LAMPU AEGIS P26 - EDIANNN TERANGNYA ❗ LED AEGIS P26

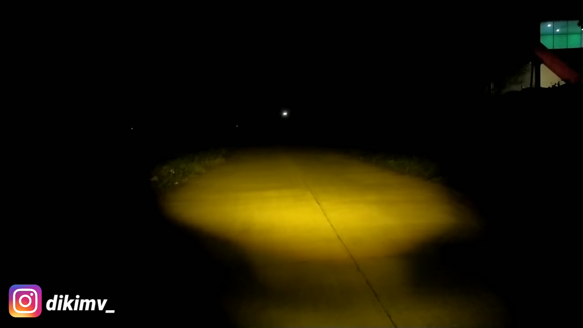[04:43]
Anjir Weh Baci kurco Sumpah Terang Weh Weh Masuk Iki
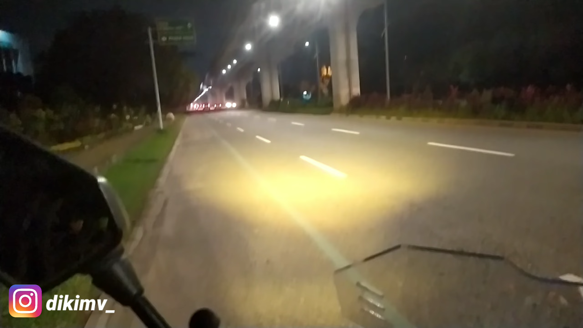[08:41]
Ini lampu dekatnya ya Lampu dekat dari Aegis P26 Nih Di jalanan terang pun Dia tetap terang Aku gak bohong Dan lebarnya Lihat Ini lebarnya Aku tembakin ke bawah Biar gak silau Tuh Lebar banget
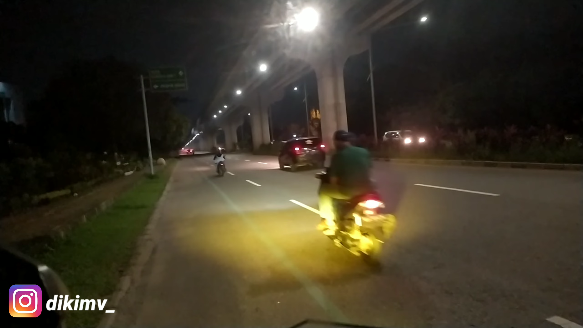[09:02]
Dan kuningnya juga Kuning pekat guys Bukan kuning yang lemon ya Dia kuning Lampunya memang warna kuning Tuh Mantap banget Anjir Wuh Jos Oke ini High beam yang putih guys Itu yang warna-warna Putih kilat-kilat itu Adalah etilang Jadi agak Bias-bias Nah itu yang putih-putih Itu etilang Ini yang low beam Dari saya Itu high beam ya guys Lihat Ya Wih Mantap lor Tuh Kayak lampu suara Konser coy Aegis P26 Bener-bener dah